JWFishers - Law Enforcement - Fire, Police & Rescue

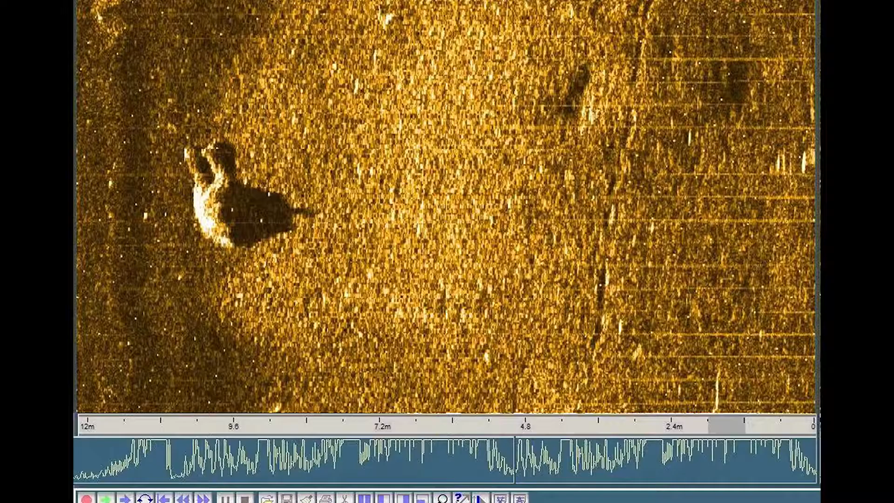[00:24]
Regardless of the clarity the sonar system removes the water by painting an image of the bottom of the waterway you are searching.